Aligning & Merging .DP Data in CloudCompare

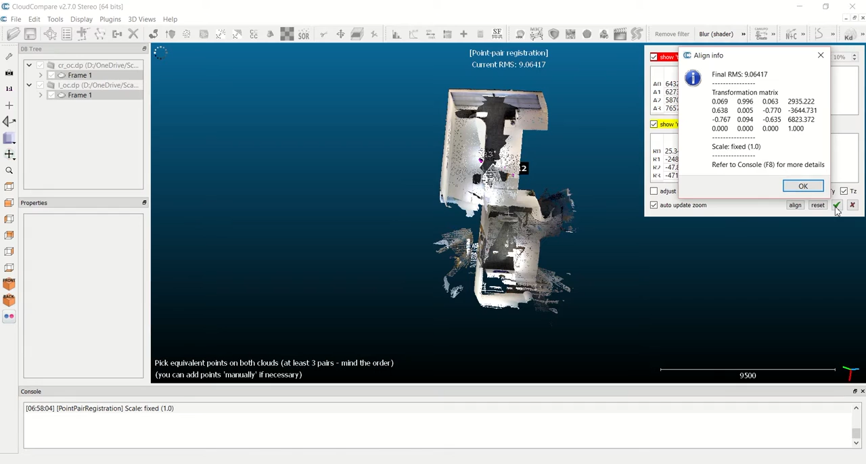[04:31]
side and then hit okay to process my alignment
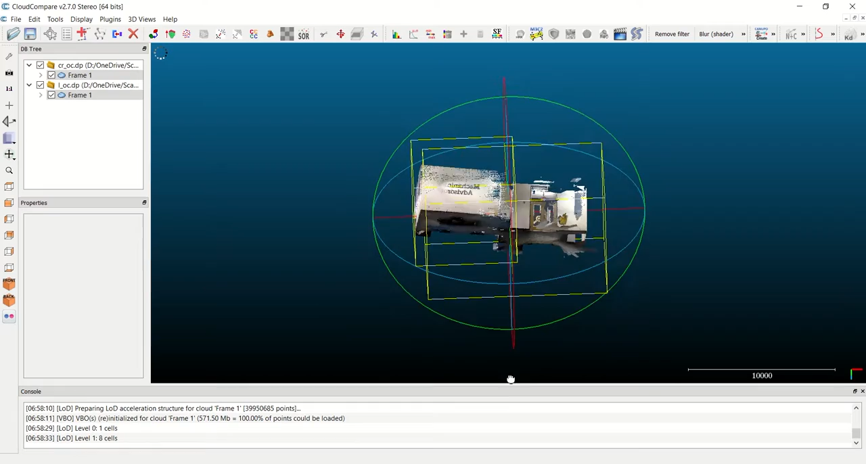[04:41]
and there we have it our align scan can now be rotated around and viewed within cloud compare
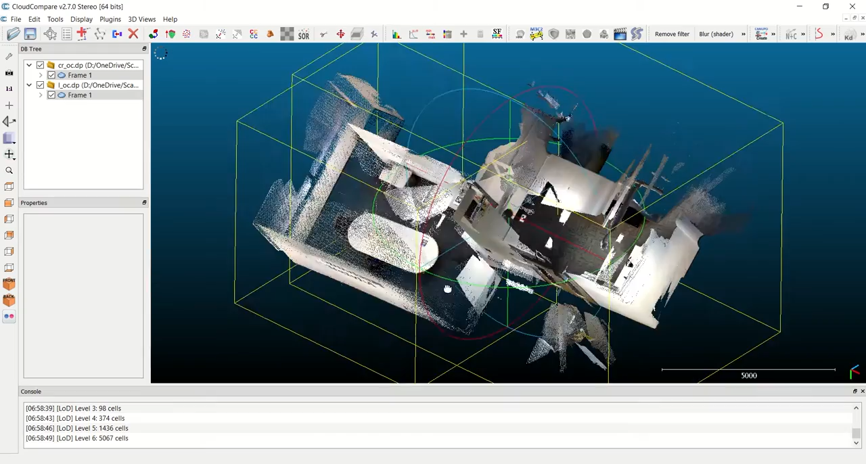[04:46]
lastly before I save out my align scan I want to again merge these two frames
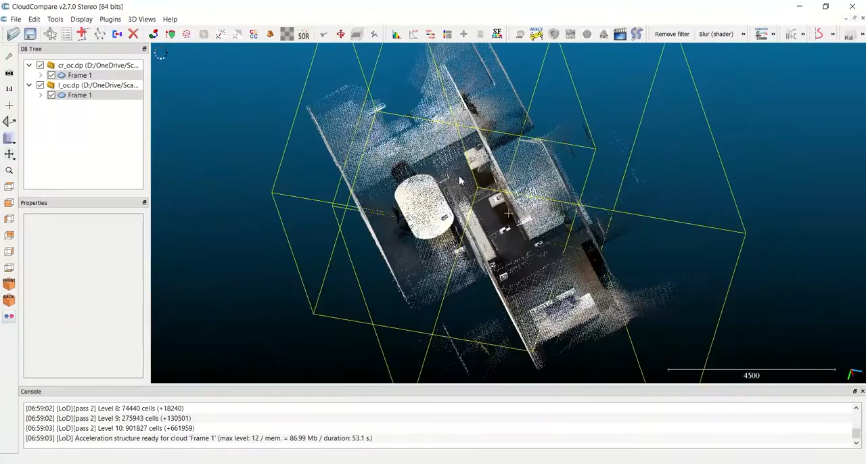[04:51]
of data similar to what I did at the beginning of the tutorial so if I scroll over to the left here I want to make sure I've selected both frames and then click on this blue and red merge multiple clouds button yet again and this is going to process them into a single frame as you see here on the left and I have completed the process of alignment the last step here is to save my DP file so I click on the file save button in the top left and you have several options of how you want to save the file out as you see here I am going to save it this